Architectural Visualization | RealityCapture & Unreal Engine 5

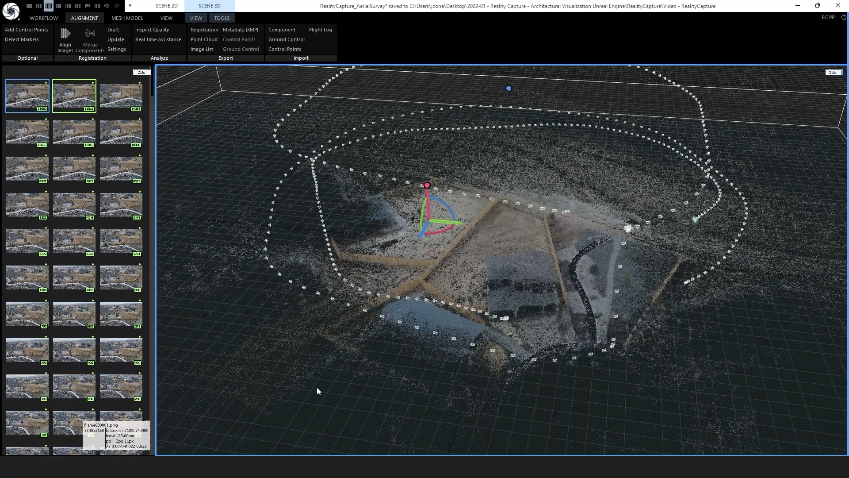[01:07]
We will then align all of the aerial imagery into a 3D point cloud and
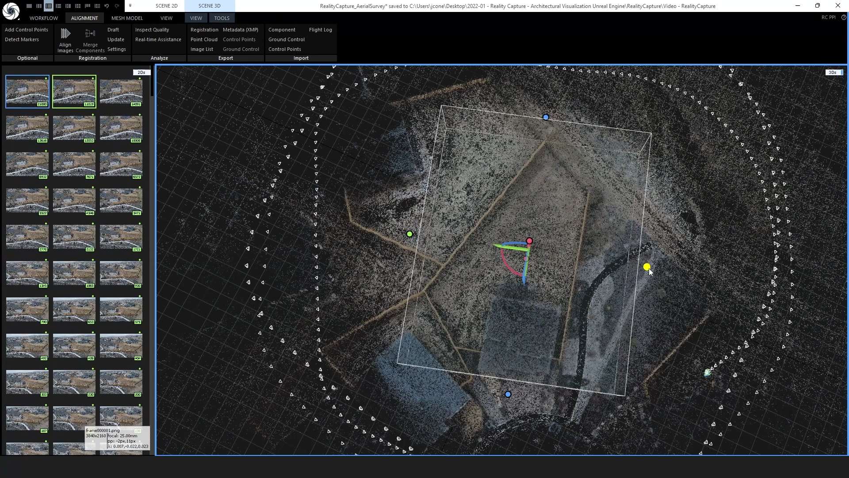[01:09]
reconstruct a specific region in 3D.
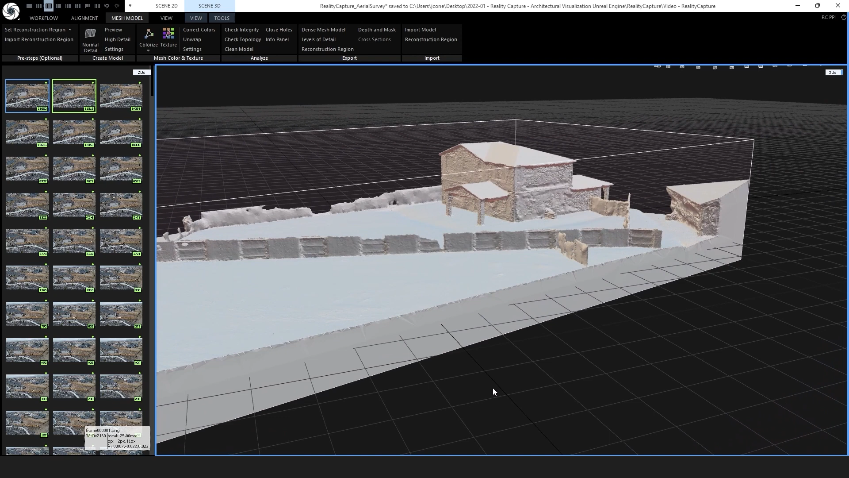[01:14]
Using RealityCapture's robust mesh modeling tools, we can filter and modify the 3D mesh.
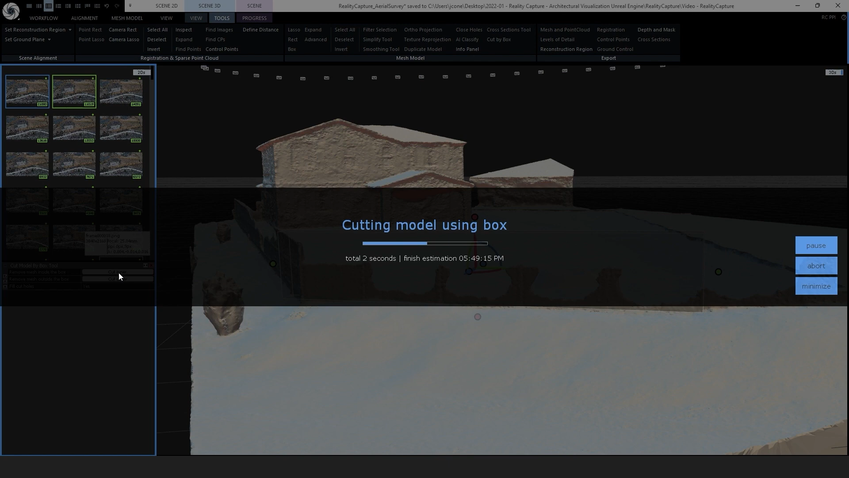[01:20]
Using the cut-by-box tool allows us to remove the fencing and back
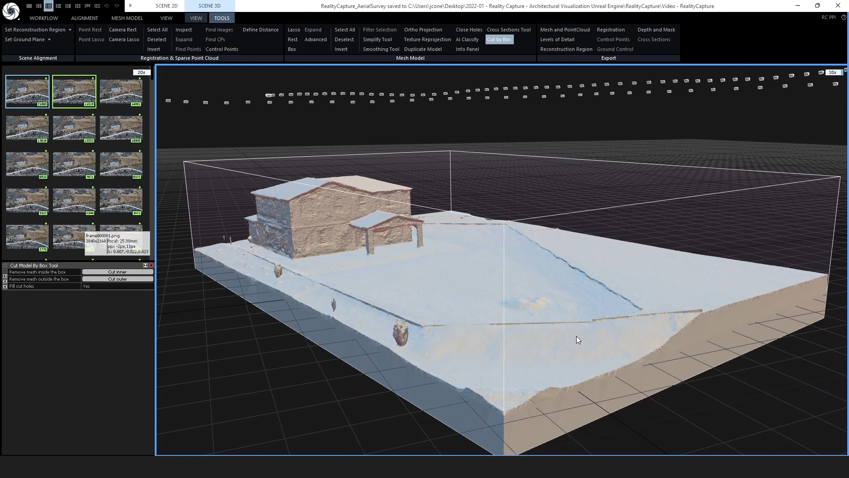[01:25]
railing that we can add back in the Unreal Engine. We can also generate a realistic texture.
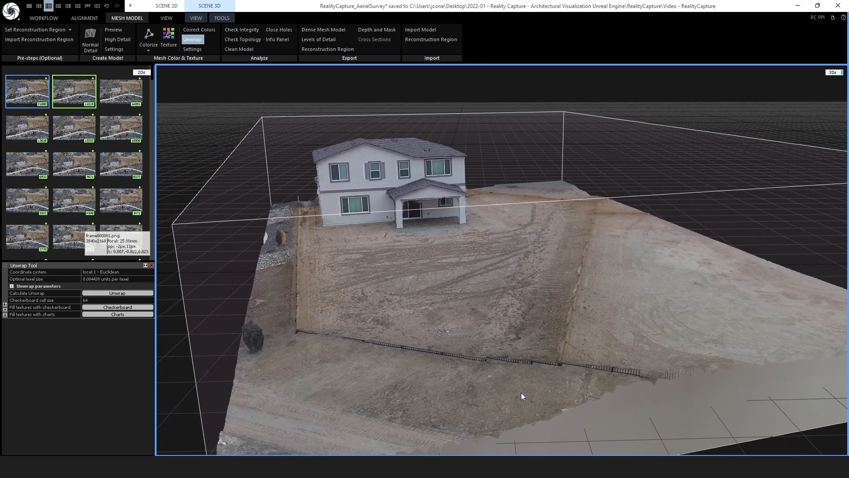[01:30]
After our 3D model is processed appropriately,
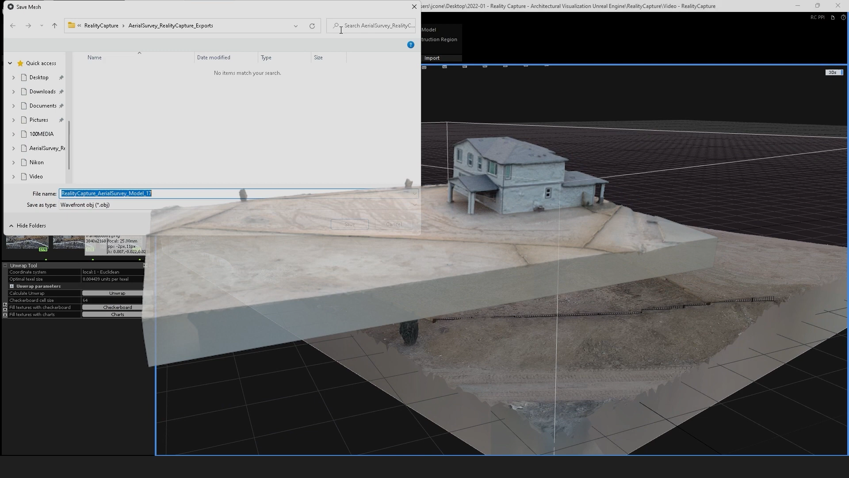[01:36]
we are ready to export it for the Unreal Engine to begin our architectural landscaping visualization.
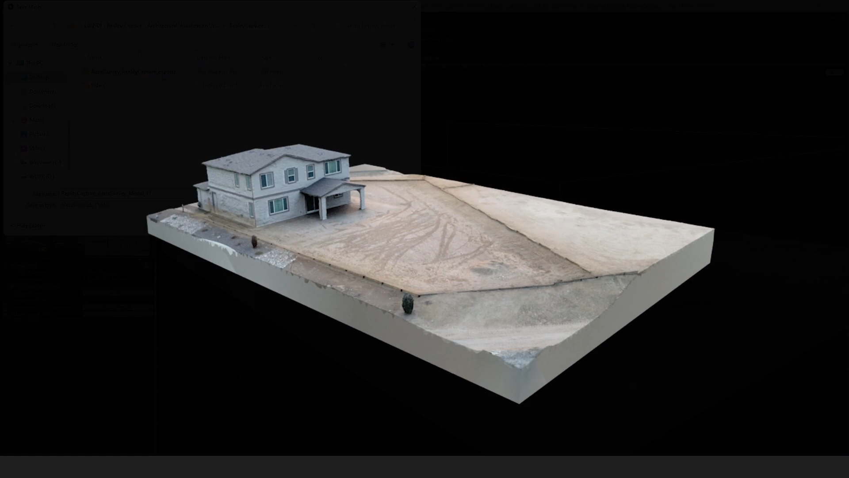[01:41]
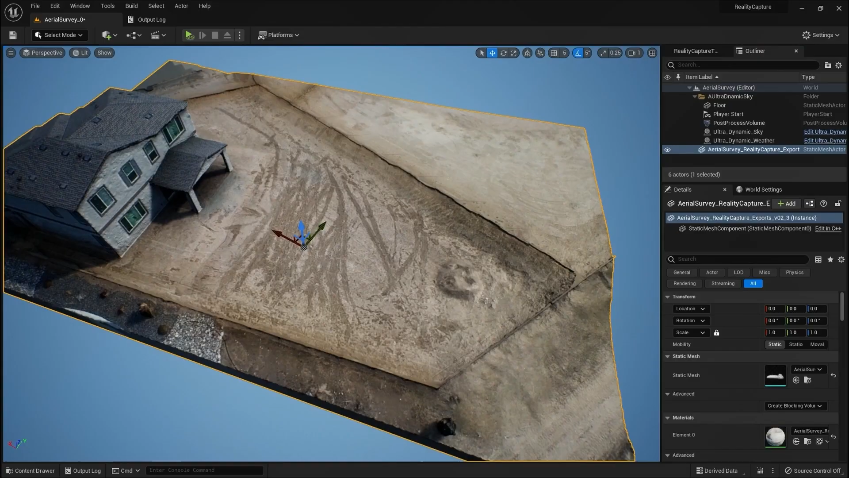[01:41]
We are now in Unreal Engine 5 and we have imported the RealityCapture 3D model.
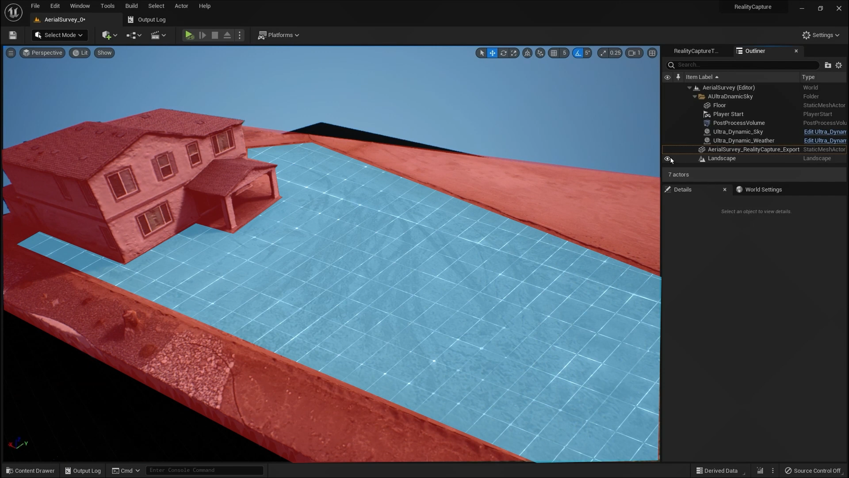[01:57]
we will have full control over the visualization of the terrain and textures.
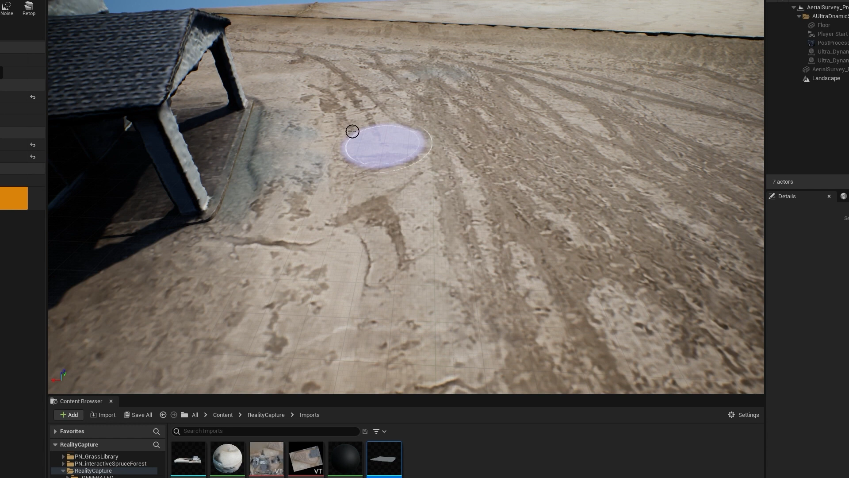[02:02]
Using three custom tools, we derive a landscape from which we can sculpt and paint on.
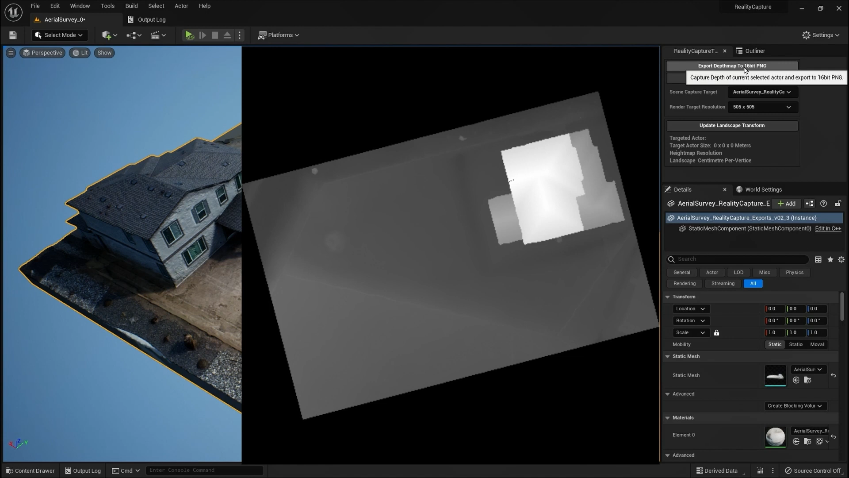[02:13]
The first tool exports a depth map from a scene capture that we can use as a height map to generate our landscape.
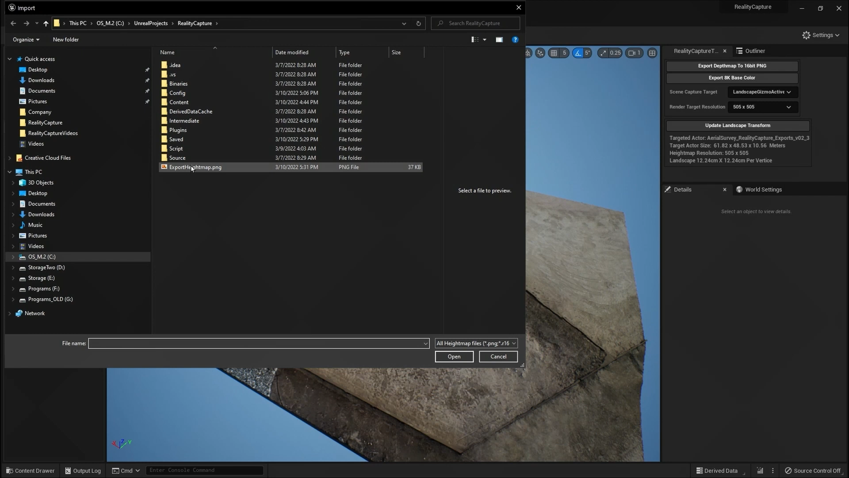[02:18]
The second tool then scales and positions the landscape to the photogrammetry model so they are both aligned.
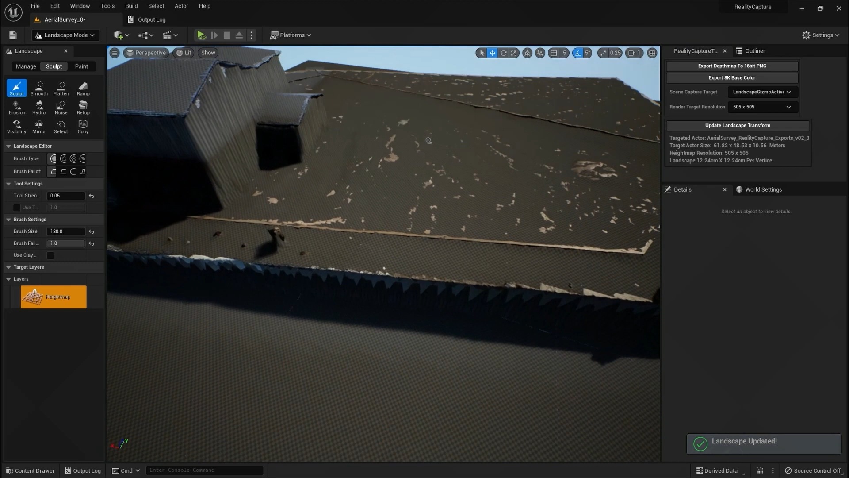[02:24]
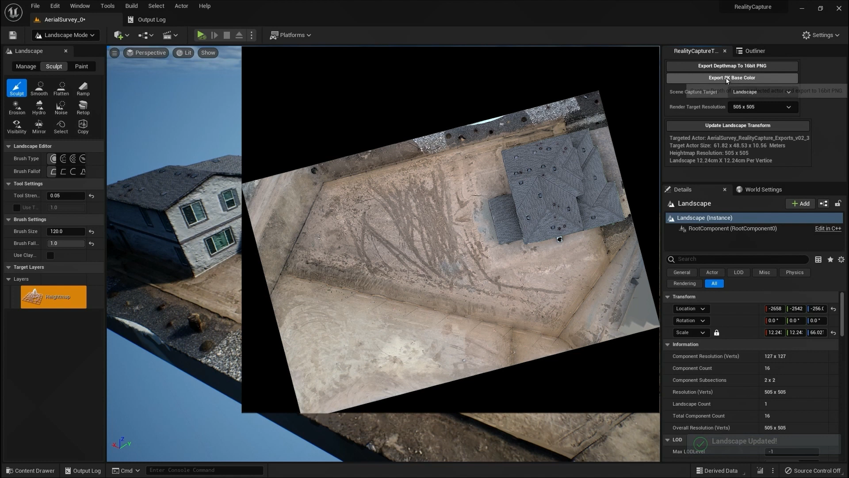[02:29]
The third tool then exports an 8K base color map that we can use as a material for our landscape.